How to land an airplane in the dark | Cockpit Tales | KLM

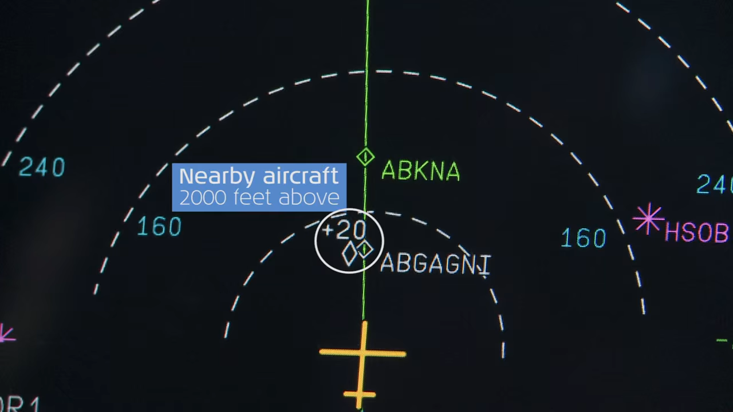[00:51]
This is the ECAM panel which stands for Electronic Centralized Aircraft Monitoring.